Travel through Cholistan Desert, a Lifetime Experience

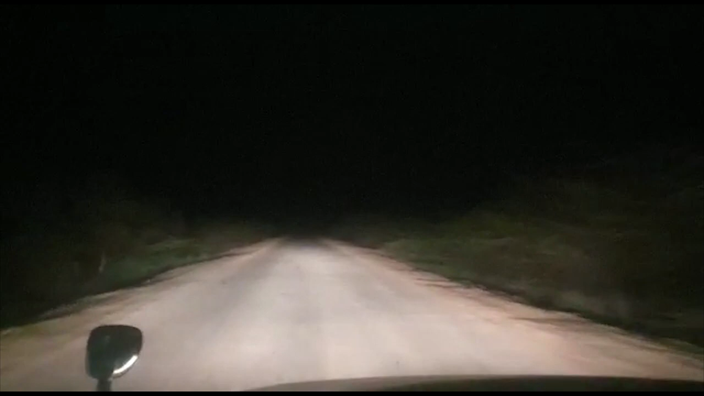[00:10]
اور یہ بالکل صحرا کی طرف جا رہی ہے بالکل بیابان بظاہر آپ کو لگ رہا ہے لیکن ابھی بھی اس کے تائیں بائیں تھوڑی بہت آبادی ہے اس وقت نظر نہیں آ رہی